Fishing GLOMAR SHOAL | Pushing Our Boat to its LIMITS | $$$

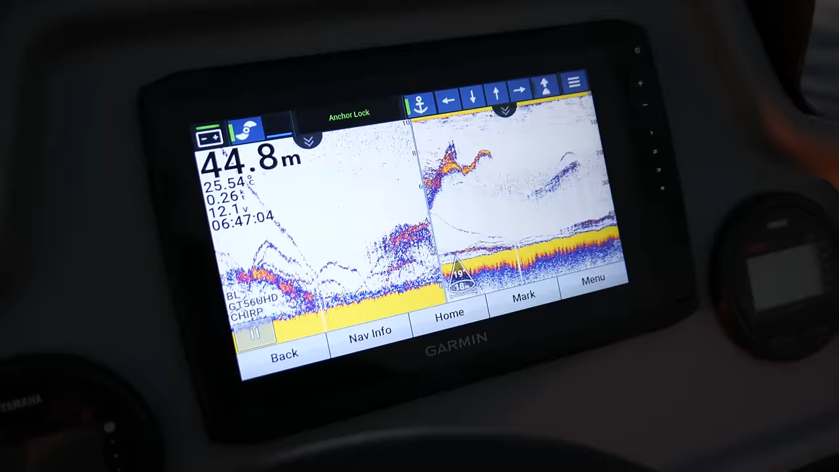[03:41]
On screen: depth 44.8 m, water 25.54°C
45 metres of water. Alright, so we'll chuck that one away. We're definitely going to give that one a taste test.
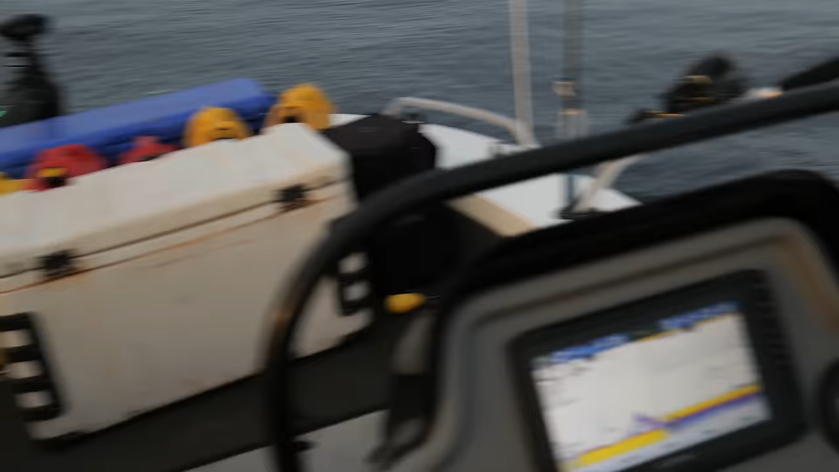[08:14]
Just give you guys a quick look here.
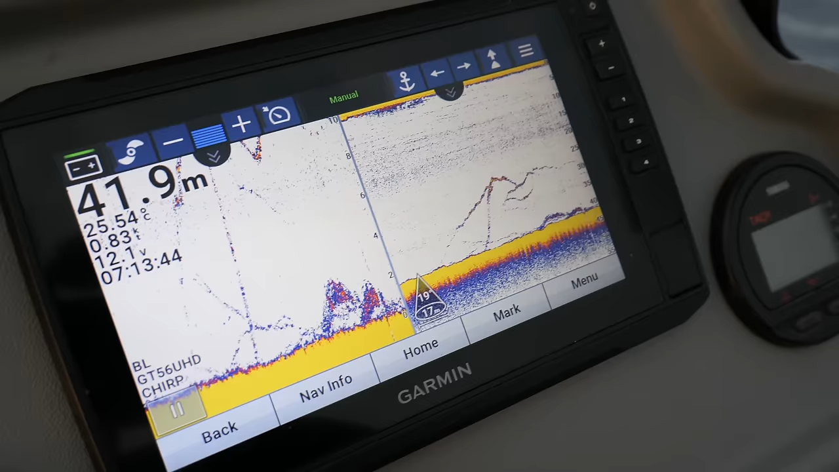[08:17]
On screen: depth 41.9 m, water 25.54°C
42 meters, so you can see it's come up off the bottom
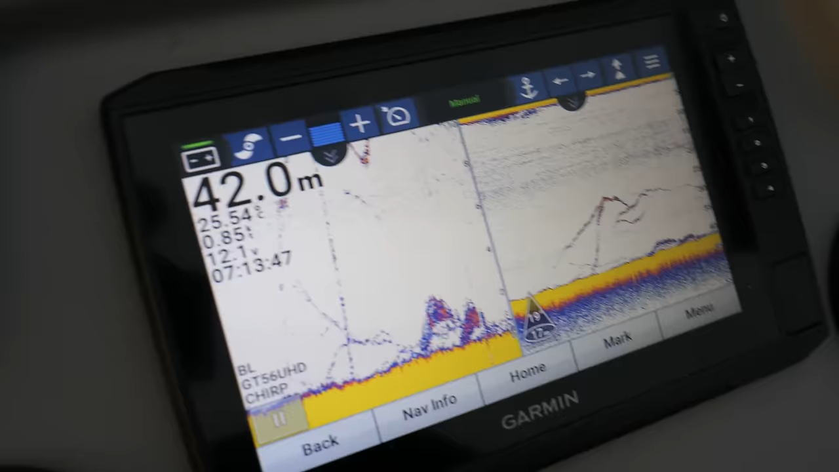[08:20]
On screen: depth 42.0 m
and then something's grabbed it. So Eden's in a bit of trouble there.